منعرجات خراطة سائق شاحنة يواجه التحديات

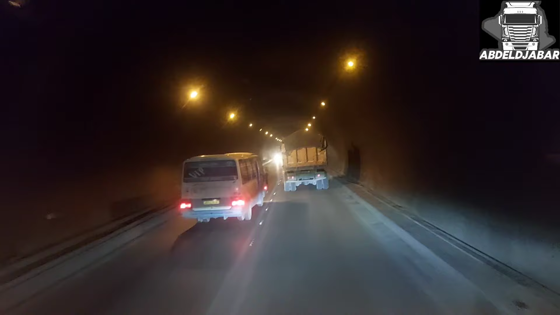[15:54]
شوف هنا طريق الأرض ما تبانش، هذا كامل جسر معلق. المنعرجات هذو تساعد روحك على قد ما تقدر. من وراها راح ندخلوا في الانفاق هذيك شعلوا الضوء تاعنا ونتكلوا على ربي.
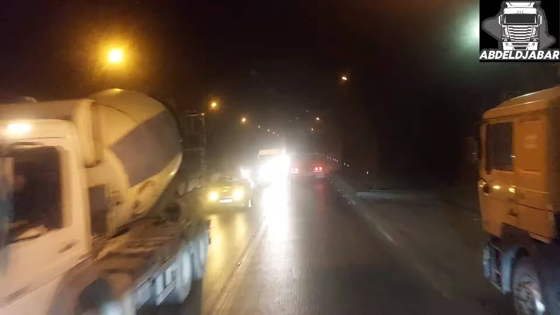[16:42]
النفق الاخر اللي غلقوه كيما هذا مظلم يخلع يا لطيف.